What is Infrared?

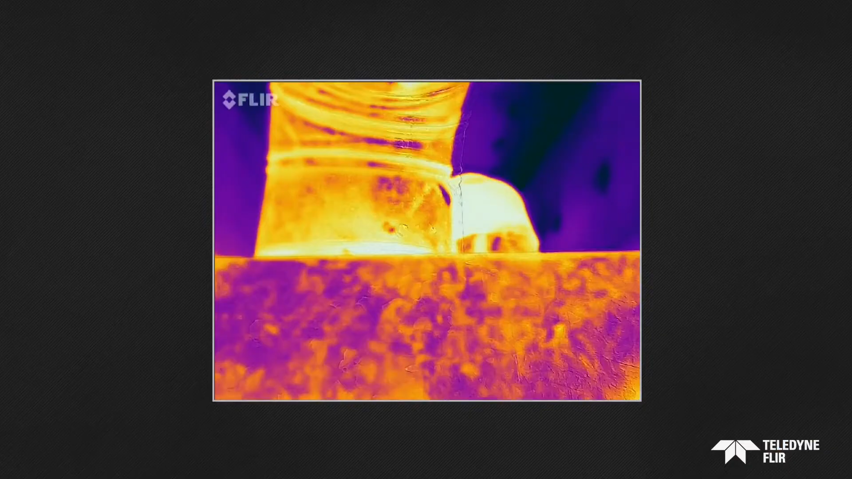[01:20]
now over 200 years later technology has helped us harness it with advancements from Teledyne flare we
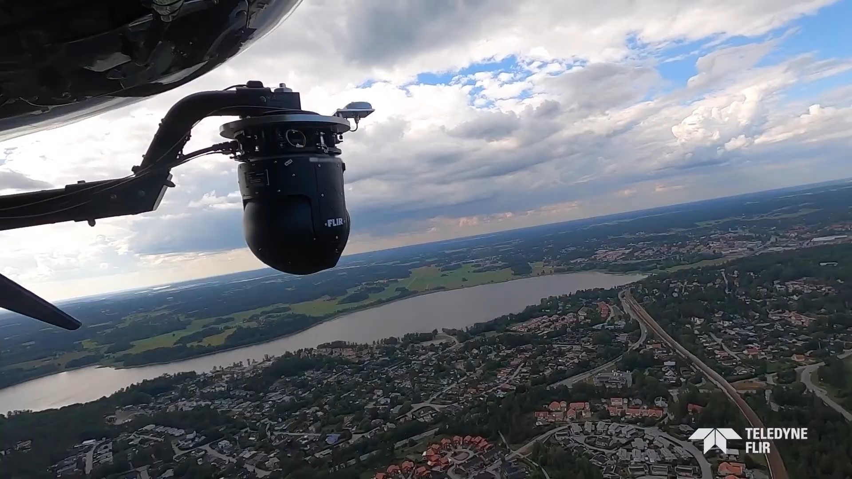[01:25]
are able to extend our range of sight to see what we couldn't before today
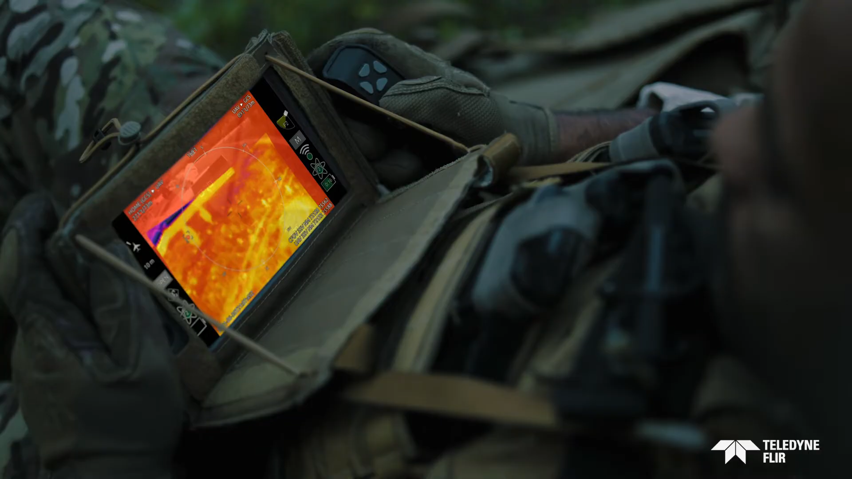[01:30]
we can clearly see the heat and that pays off in so many
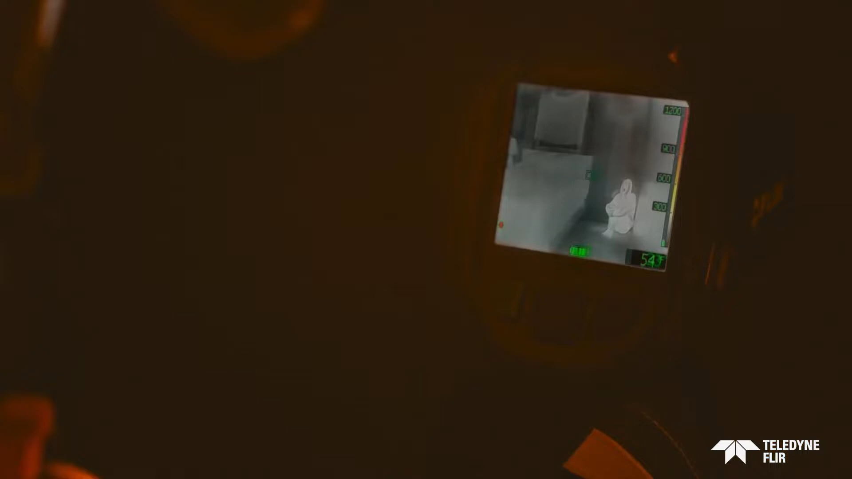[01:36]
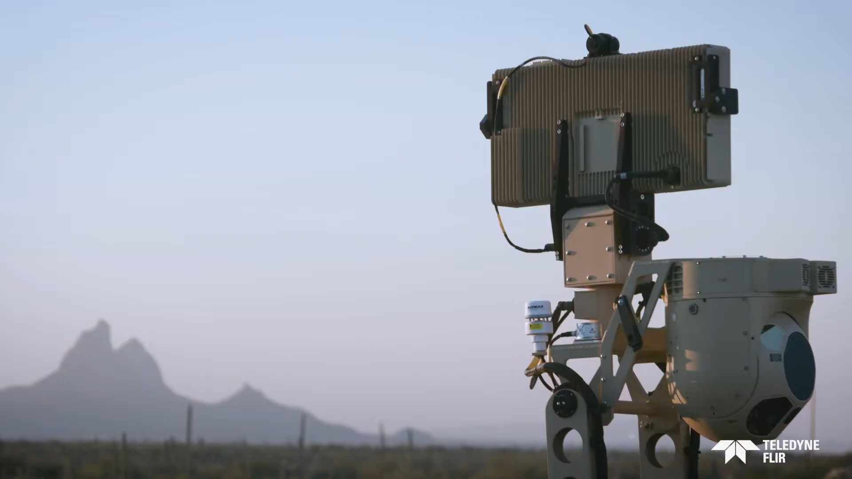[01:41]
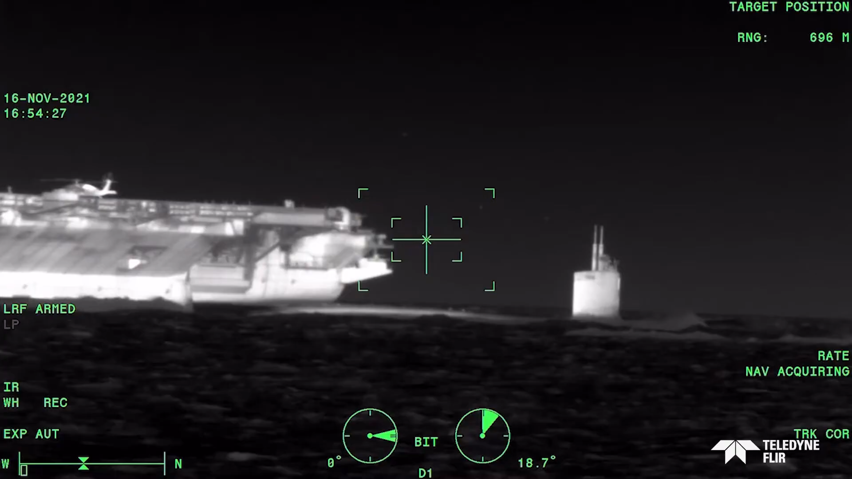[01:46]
beneficial ways infrared energy is heat that is transferred by electromagnetic waves
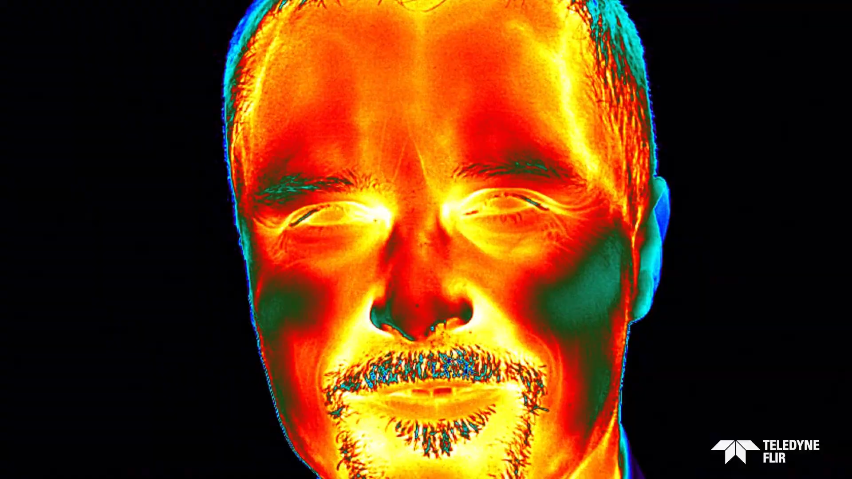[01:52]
radiation at wavelengths longer than what we can see with a naked eye it's emitted
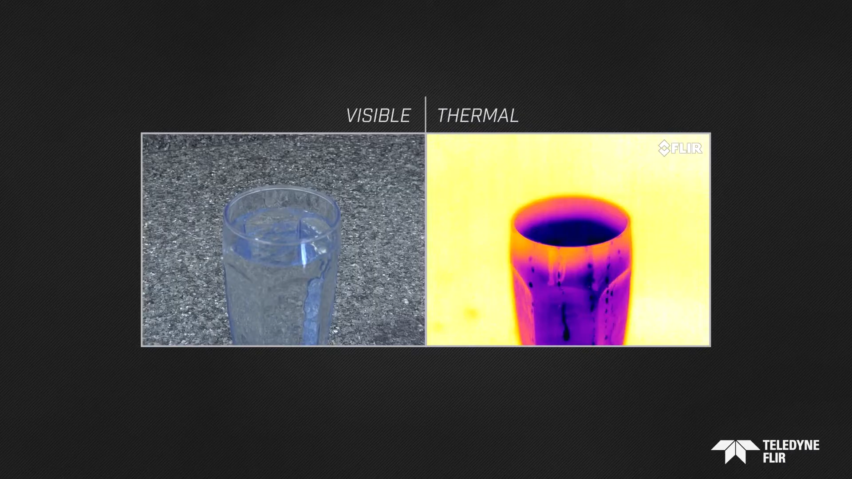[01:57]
by all objects anything with a temperature above zero Kelvin the warmer
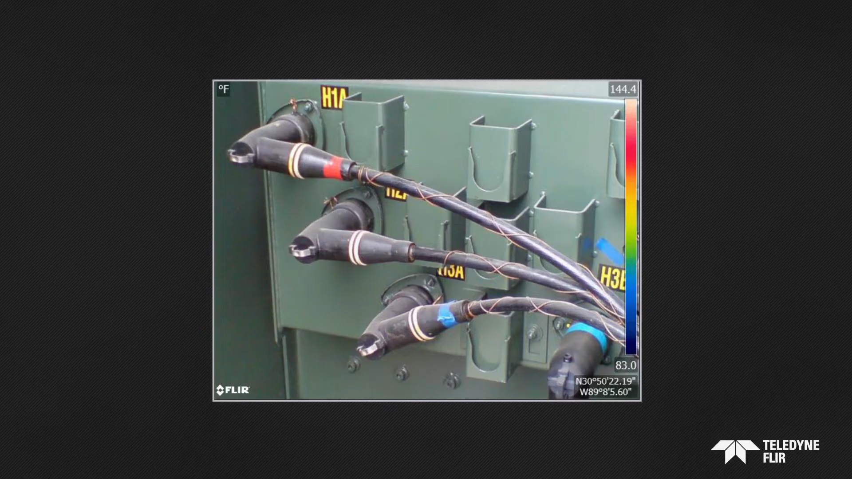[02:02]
On screen: scale top 144.4°F, scale bottom 83.0°F
the object the more radiation it emits a thermal camera can see that radiated
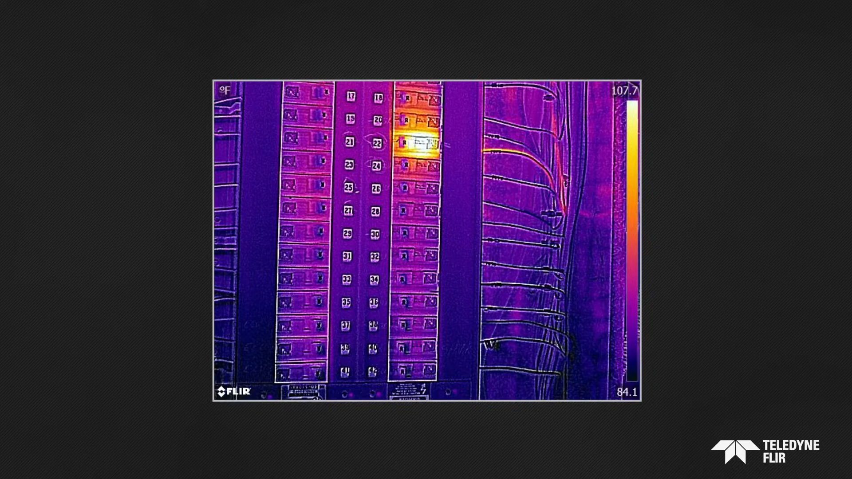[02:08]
On screen: scale top 107.7°F, scale bottom 84.1°F
energy its thermal detector is sensitive only to infrared radiation which
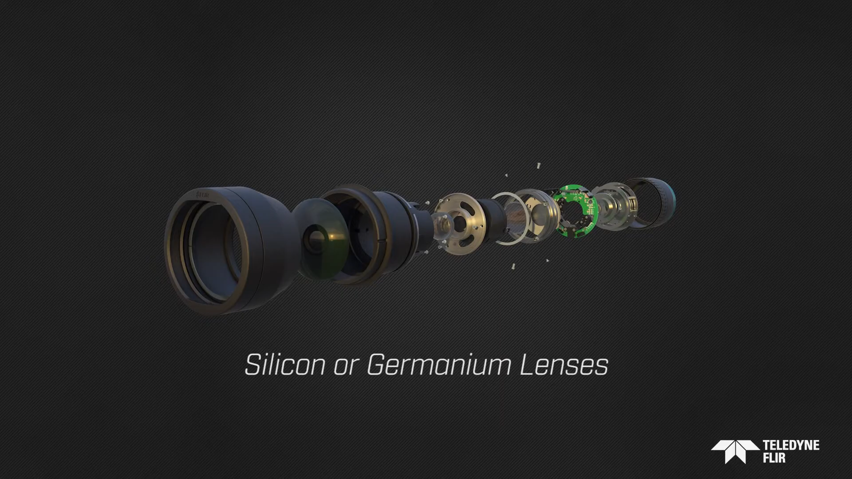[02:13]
is transferred through its specialized lens based on the temperature differences its senses
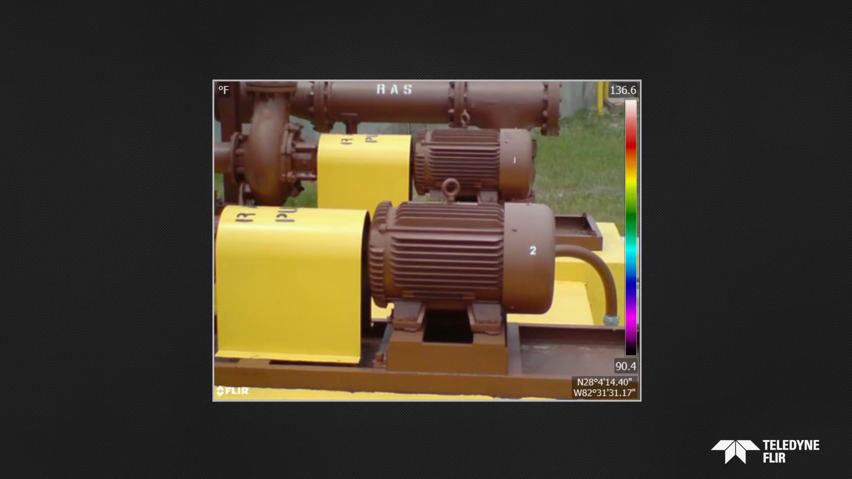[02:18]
On screen: scale top 136.6°F, scale bottom 90.4°F
and measures the camera produces a clear recognizable thermal image even
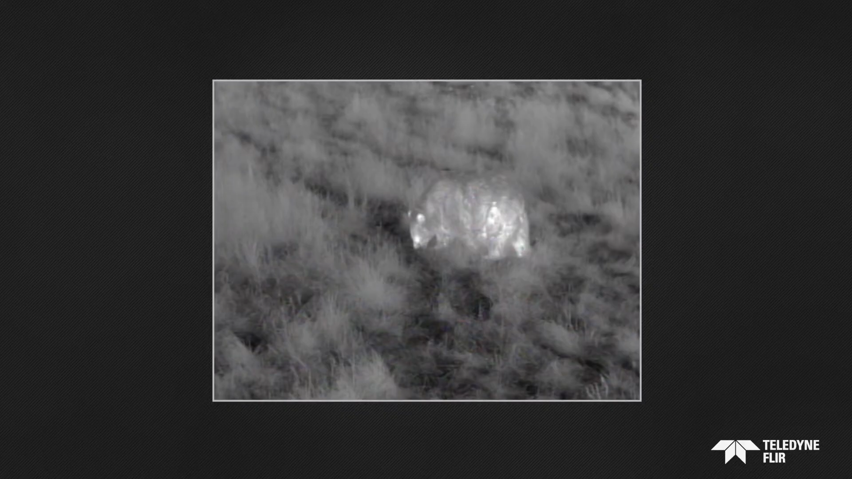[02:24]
of something in total darkness this isn't like typical night vision which
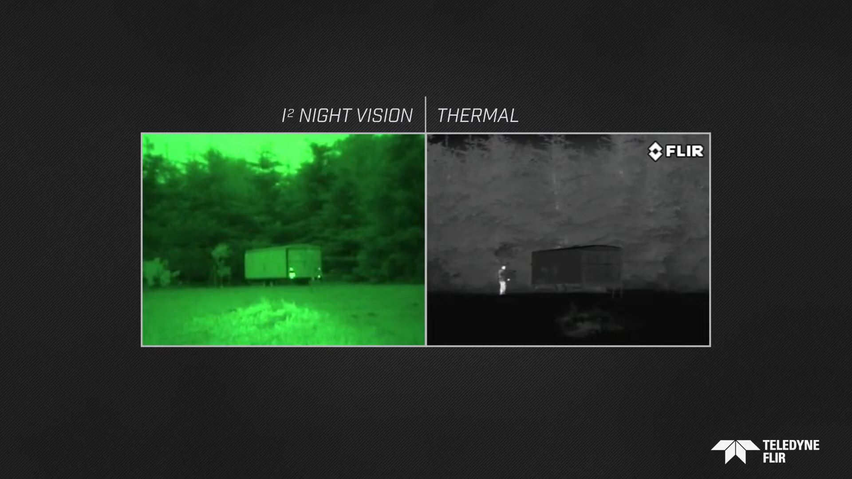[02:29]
requires and amplifies small amounts of visible light thermal or infrared cameras
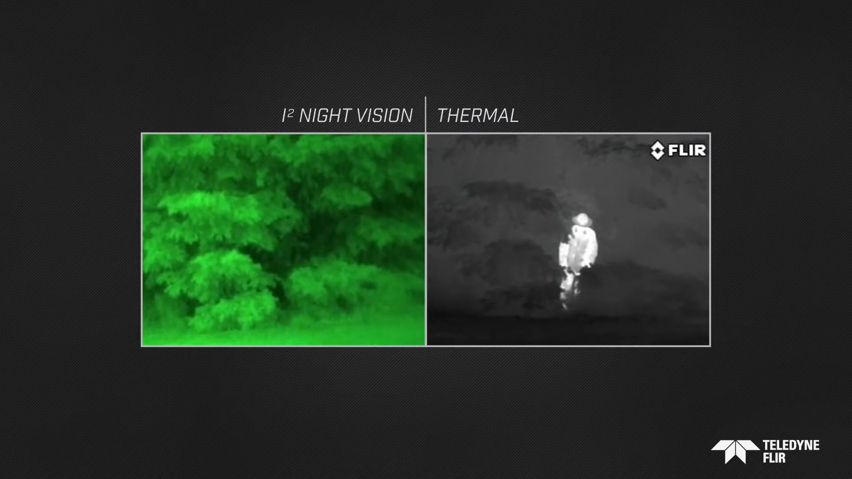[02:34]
don't need any at all they are highly useful and effective in the light of day
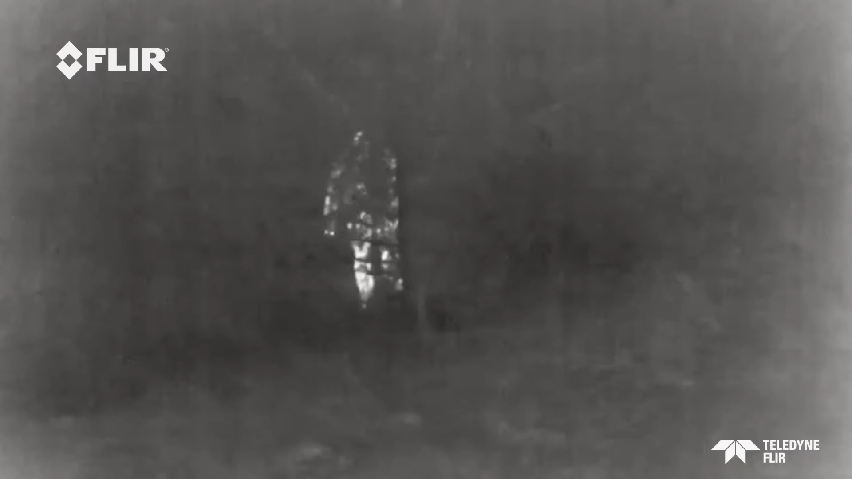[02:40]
or dead of night they can even see through smoke and light fog
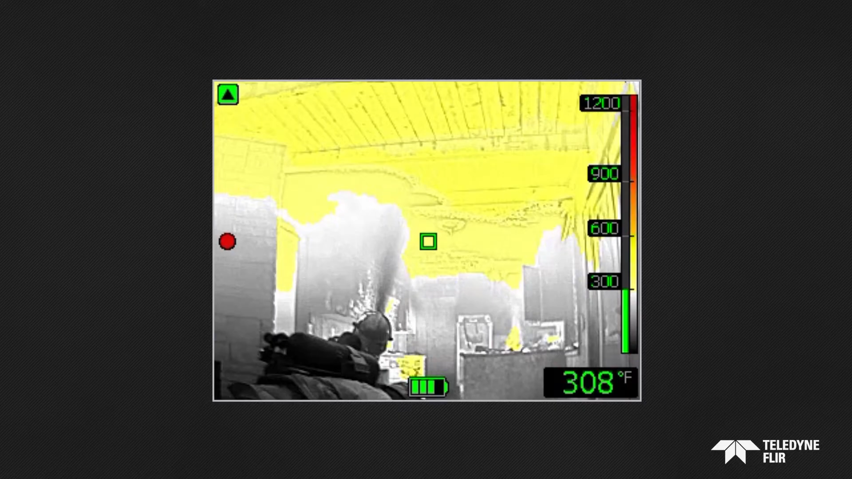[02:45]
On screen: spot 308°F
the ability of a thermal camera to detect and visualize heat in fine detail
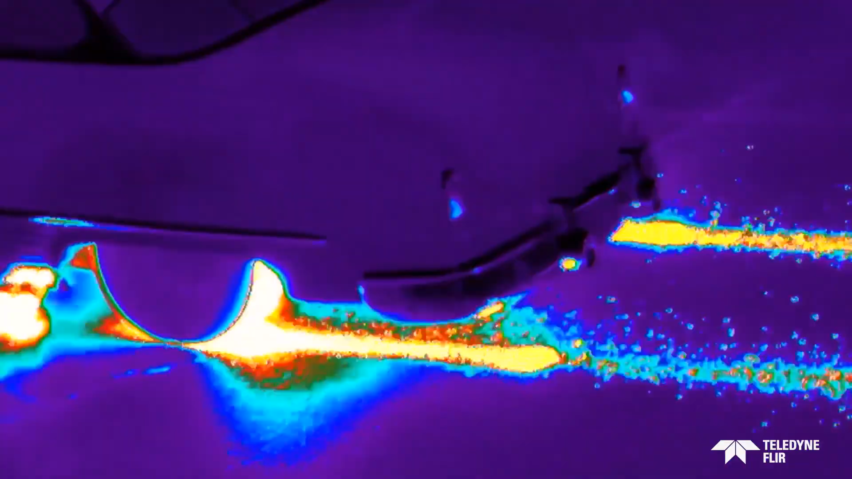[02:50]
and from great distances depends on the type and sensitivity of its IR detector
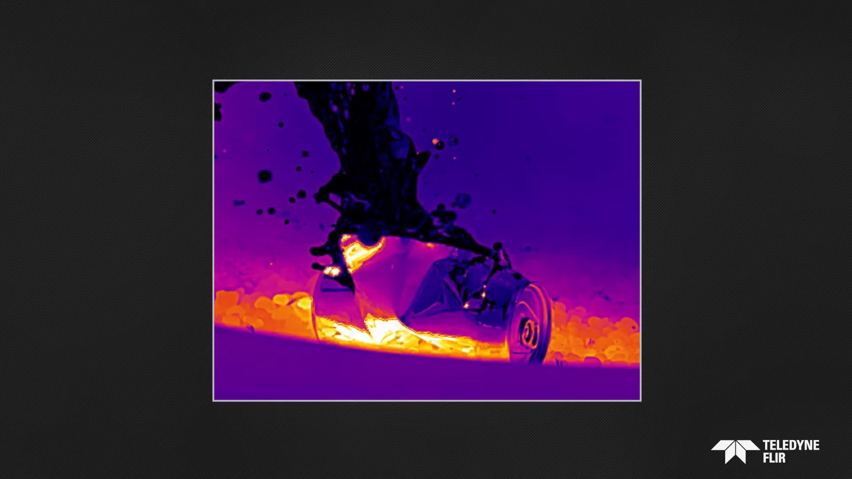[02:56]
cryogenically cool mid-wave detectors
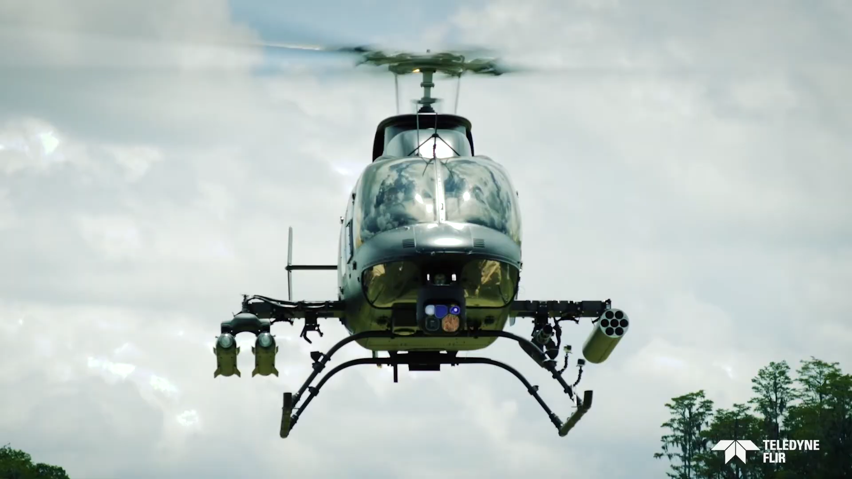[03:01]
are extremely sensitive in fact some can spot the heat of a suspect from up to
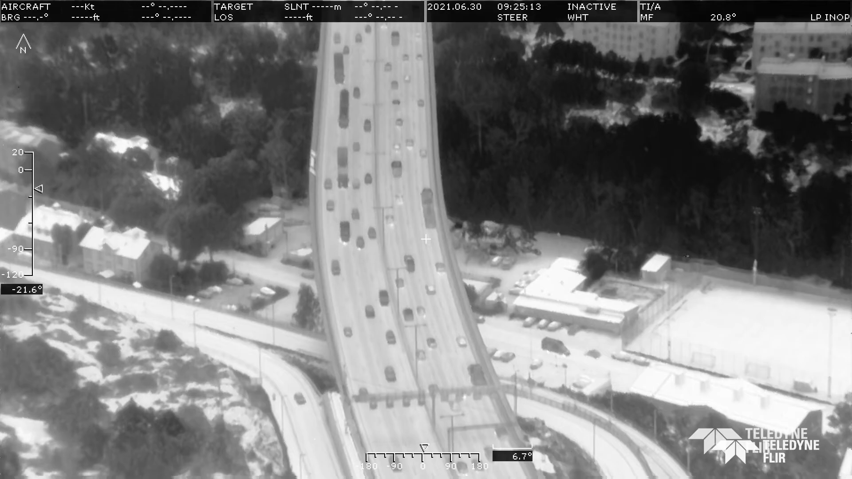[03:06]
20 kilometers away gimbals that are also equipped with shortwave IR sensors can
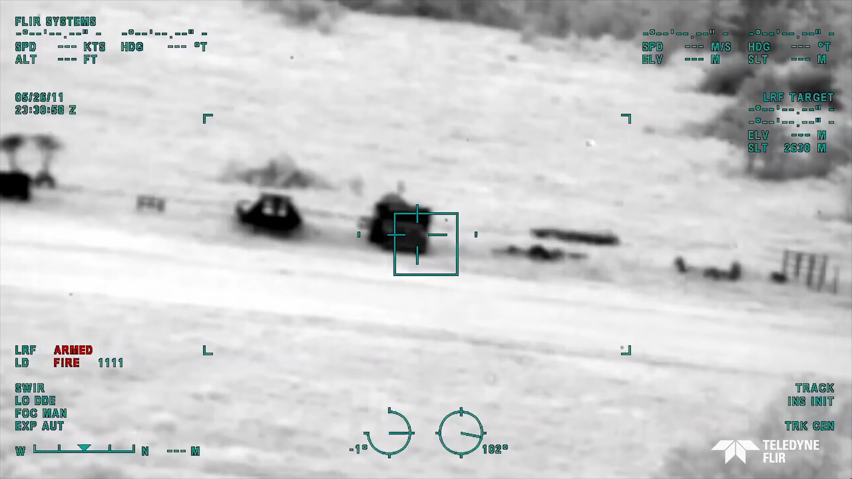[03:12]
see the sparkle of a laser designator rangefinder and illuminator